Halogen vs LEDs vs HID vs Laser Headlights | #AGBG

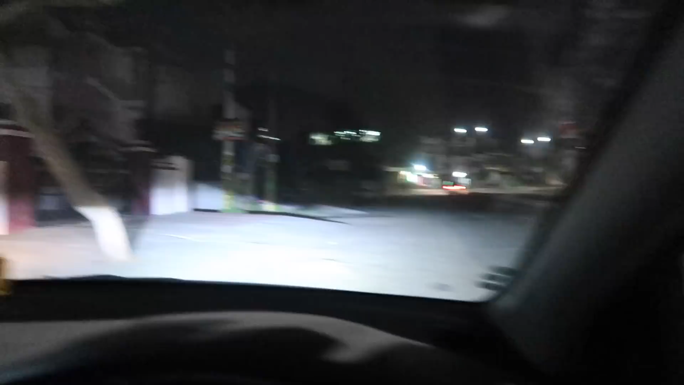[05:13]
some of these cards which HID Xenon lights use like Baleno which is top end variant which is used in Projector
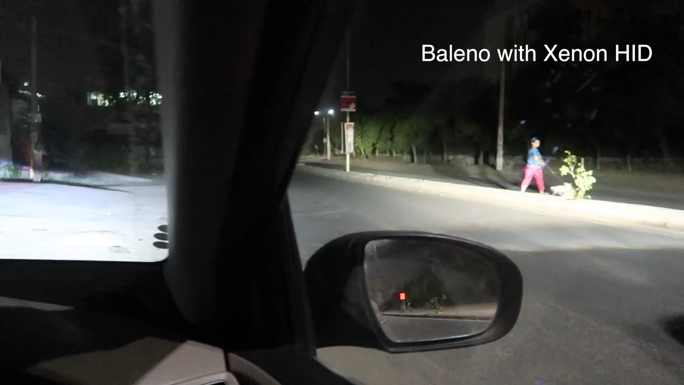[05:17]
Kheri Limb which is used in the lights what is the benefits of it? it is bright after that it consumes a little less energy in comparison to